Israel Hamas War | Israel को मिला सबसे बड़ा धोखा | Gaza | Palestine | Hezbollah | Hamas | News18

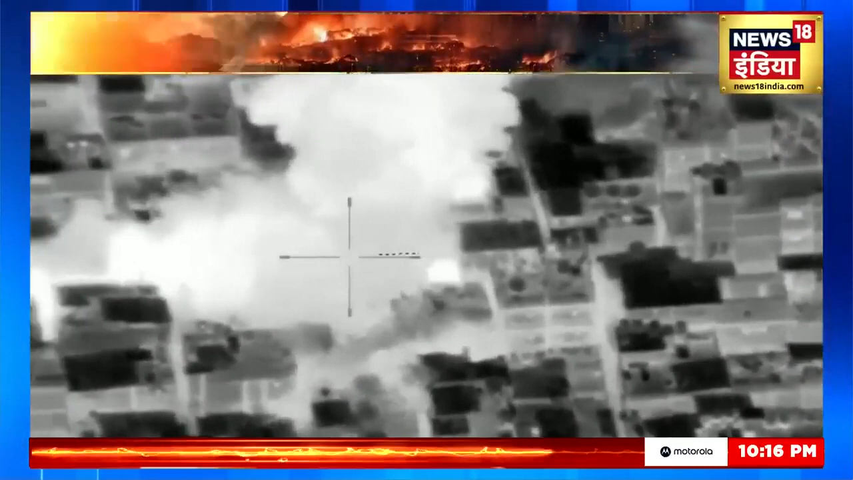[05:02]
वहां हमास मौत का कुवाँ खुद रहा है इस्रैल जिस भी इमारत को तबाह कर रहा है,
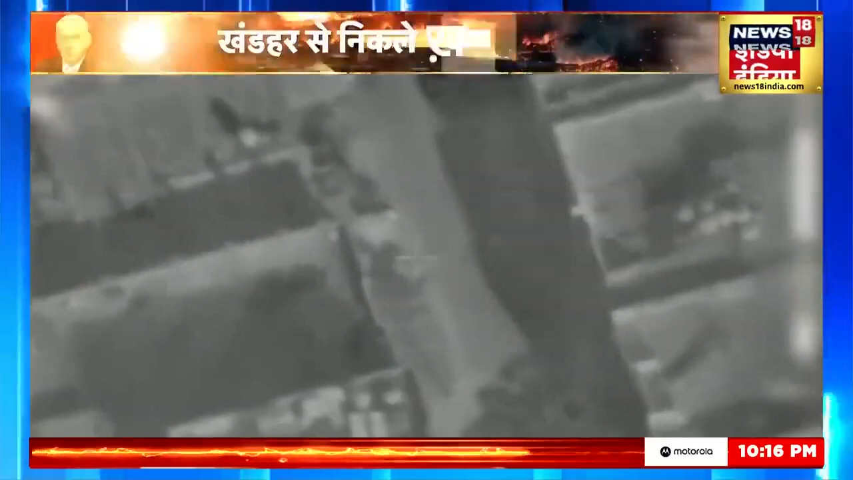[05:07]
उसे हमास किल्जून में बदलता जा रहा है एक ऐसा किल्जून जहां